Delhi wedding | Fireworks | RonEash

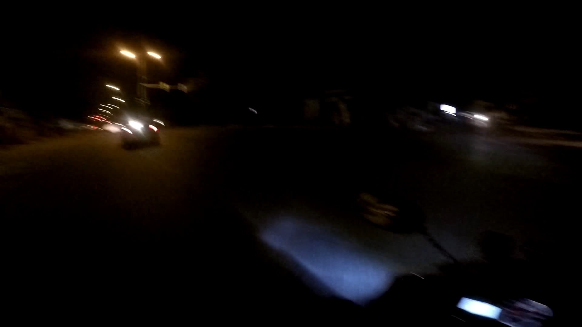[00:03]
হ্যালো গাইস, সো আজকে রাত্রেবেলা নাইট রাইড করার জন্য বেরোলাম একটু দিল্লি, জাস্ট টু চেক দ্য দিল্লি রোডস।
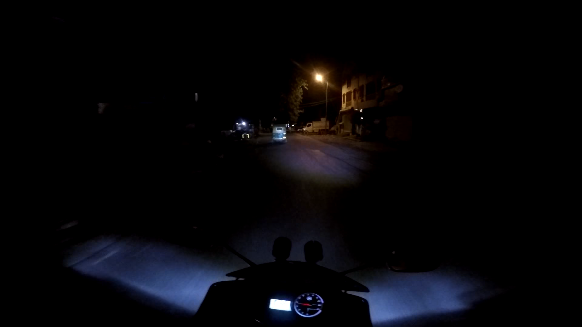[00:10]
সারাদিন অনেক কাজ টাজ করলাম। ওয়াও, অনেক সুন্দর ফায়ারওয়ার্কস হচ্ছে এখানে দেখতে পাচ্ছেন। ওয়াও,